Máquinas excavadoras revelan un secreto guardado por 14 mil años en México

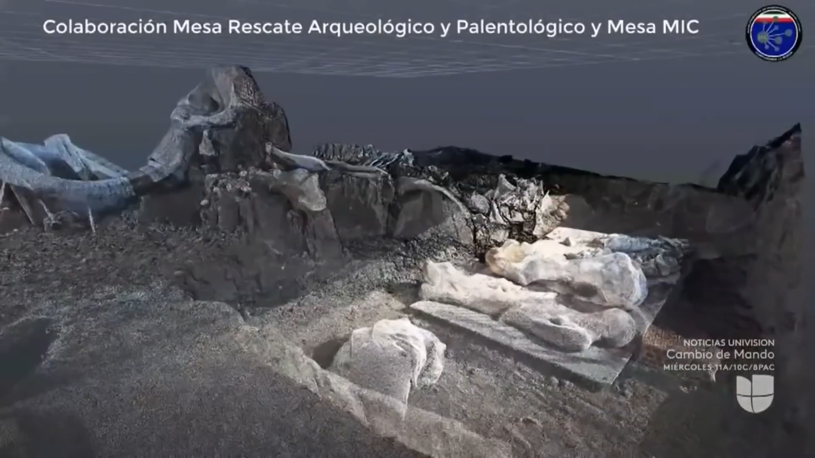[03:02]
los expertos en el pasado cuentan hasta con escáneres militares y modelado en tercera dimensión para registrar sus descubrimientos. Justamente la historia de nuestro país, de lo que sucedió en nuestro territorio, también es un asunto de seguridad nacional.